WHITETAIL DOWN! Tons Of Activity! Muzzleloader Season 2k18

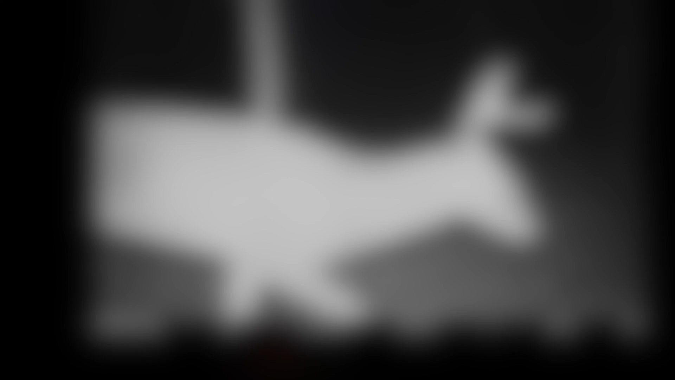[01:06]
but last night we had 3 bucks walk by, and then this morning another buck walked by. So super stoked.
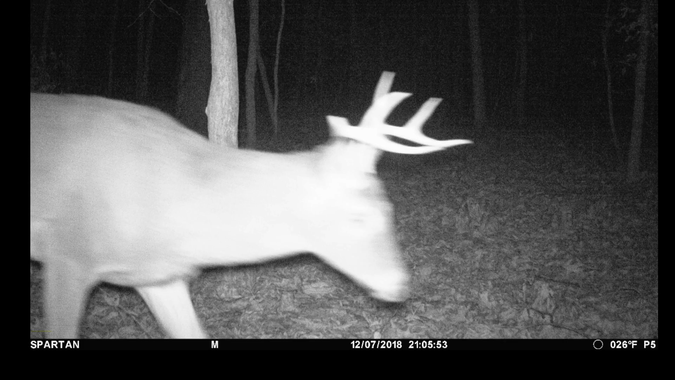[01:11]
The trail camera is only probably a couple hundred yards from where I'm sitting across the field, so I'm hoping this morning will be really good. Stay tuned guys, I'll keep you updated.
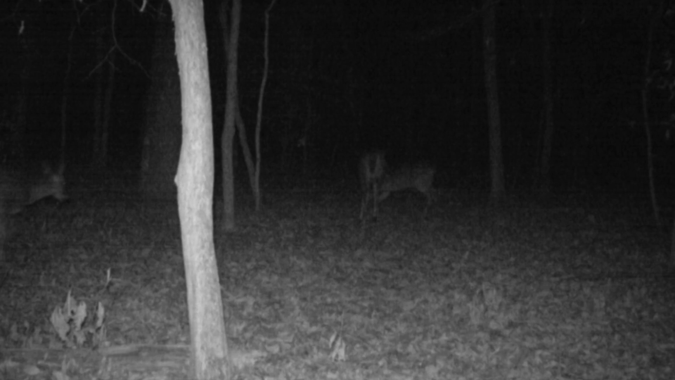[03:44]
ranging from 4-pointers to 6-pointers to 8-pointers to even a 10-pointer, and lots of does. So here's some of those photos that we've seen, and also